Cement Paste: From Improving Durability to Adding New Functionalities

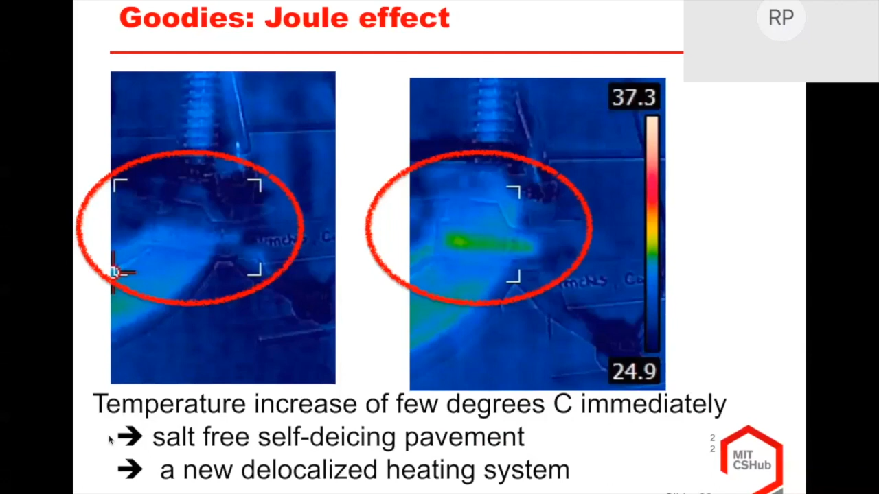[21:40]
This is a straight surface effect of due to the increase of temperature because of the way carbon behaves in terms of managing temperature. So we have added this new property to cement. All right, so when you have a conducting cement,